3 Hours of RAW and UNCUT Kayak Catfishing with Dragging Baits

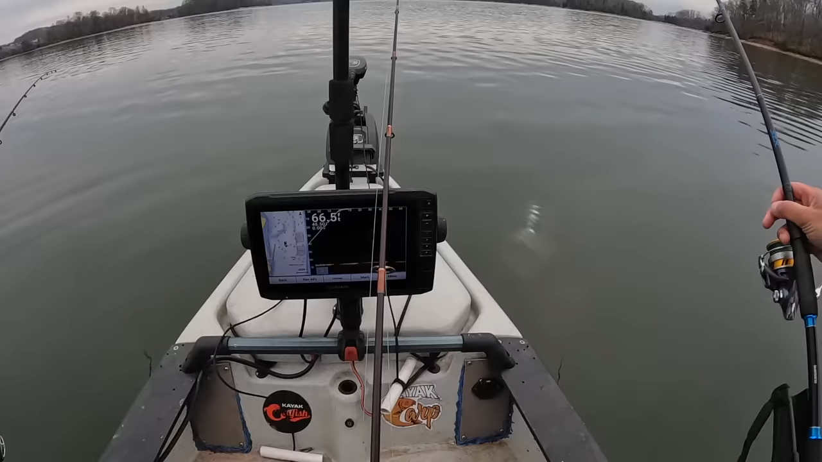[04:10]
Anyway, we'll put that there. Right now we're 66 feet. Depth is going to, it's going to get shallower as we make our way upstream. So we'll have to adjust our baits to compensate for that. We got our rods on the back here switched over.
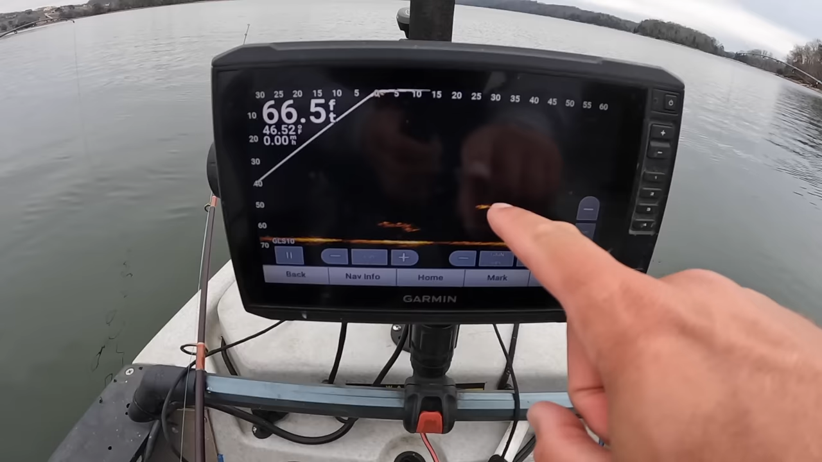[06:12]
On screen: depth 66.5 ft
I'm going to get the camera up here. Let me adjust this gain up here. That I think's a fish. This down here below it, I believe is some bait. I'm going to, I'm going to throw at that fish right there. Let me just give him a toss.